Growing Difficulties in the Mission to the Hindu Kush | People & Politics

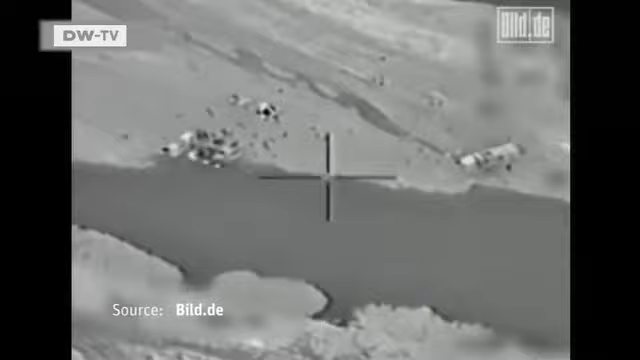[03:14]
particularly in the wake of a September airstrike ordered by the German military on two tanker trucks in Kunduz province,